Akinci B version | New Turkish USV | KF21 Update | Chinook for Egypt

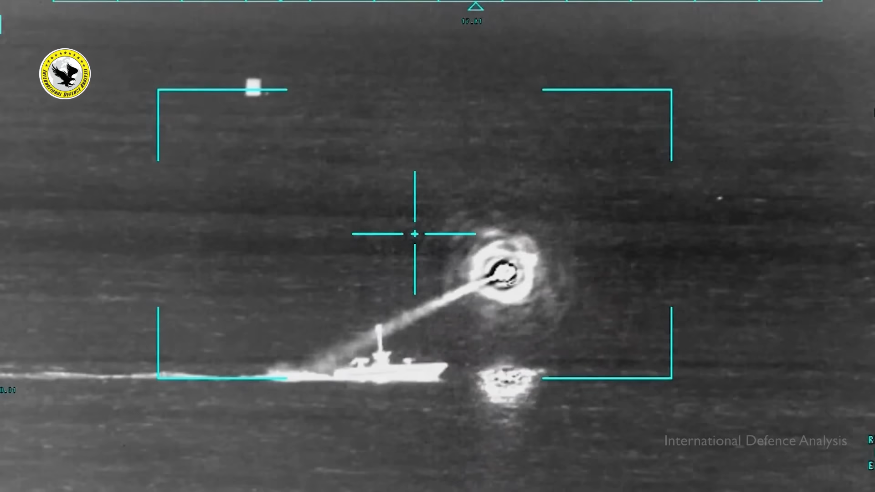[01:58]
نے موونگ ٹارگٹ کو کامیابی سے نشانہ بنایا سیریٹ کی ٹیسٹ فائرنگ کے بعد ایسل سان کی تیار